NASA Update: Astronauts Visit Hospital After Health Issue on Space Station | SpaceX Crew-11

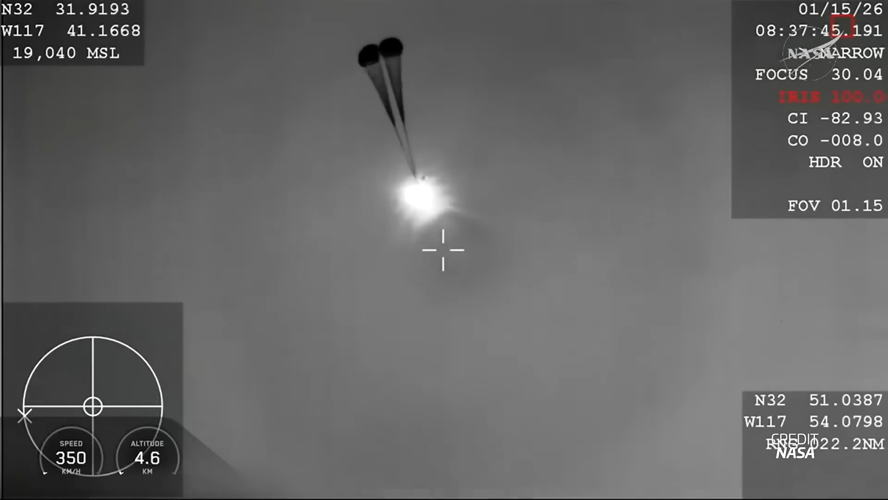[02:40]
Once into the atmosphere, Dragon Endeavour successfully started its parachute deployment sequence, which began with the drogue chutes to provide that initial deceleration, which were then followed by the four main parachutes.
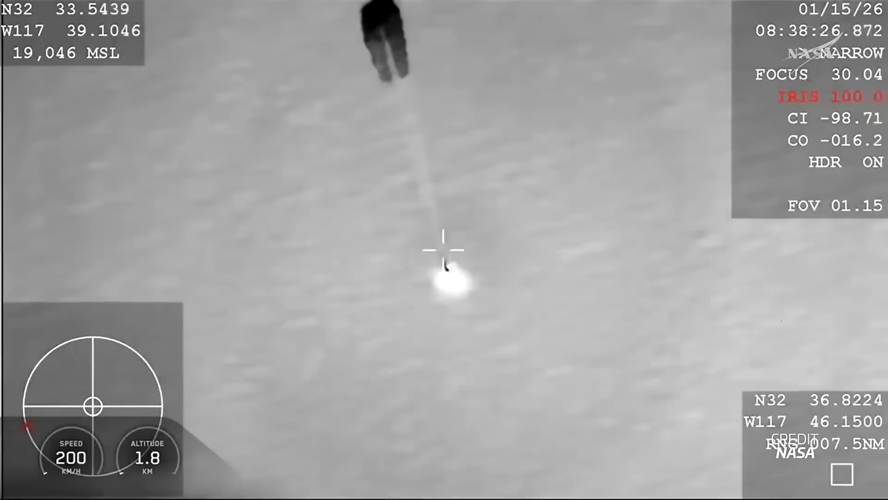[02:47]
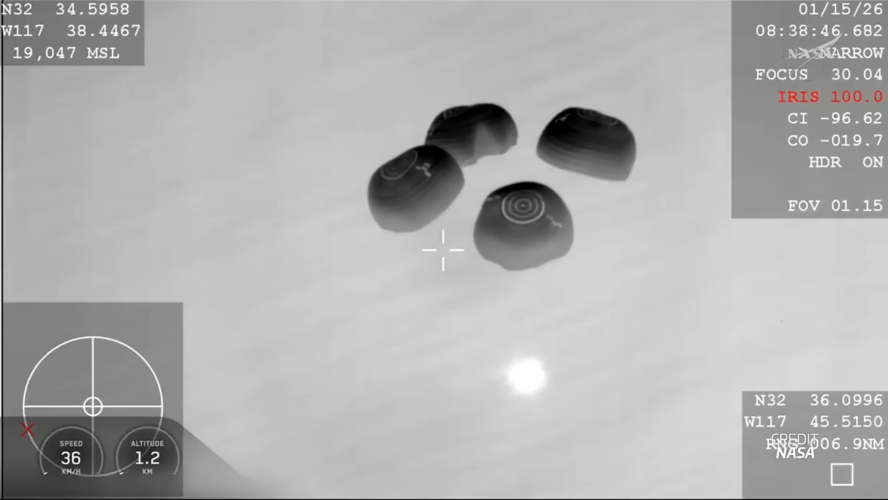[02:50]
These then reefed open, as we have seen many times at this point.
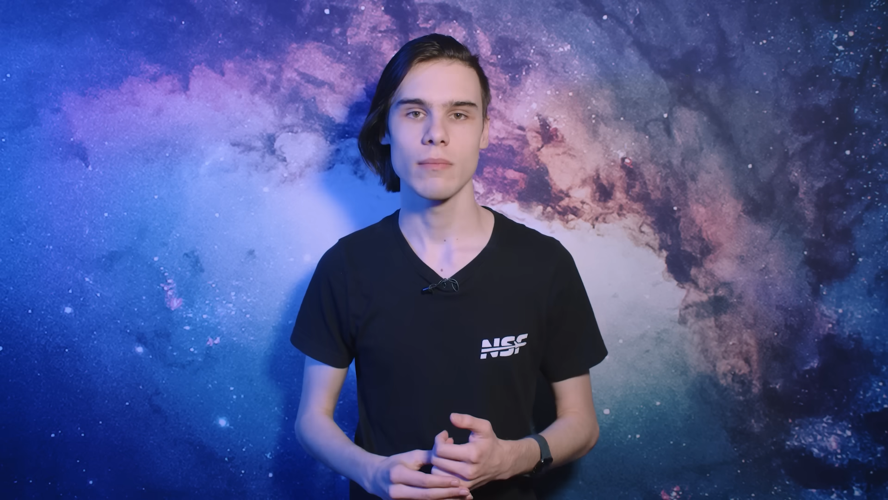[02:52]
And just about an hour after their deorbit burn,
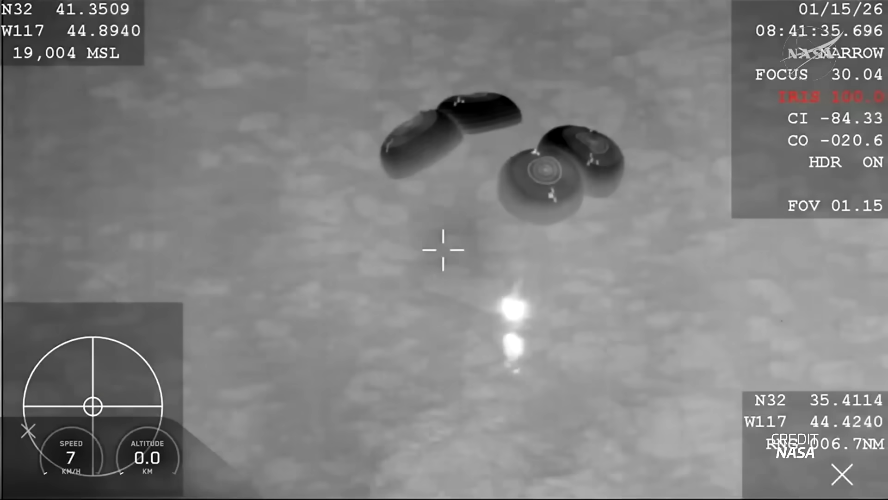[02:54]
Crew 11 were back on Earth, splashing down in the Pacific Ocean off the coast of California.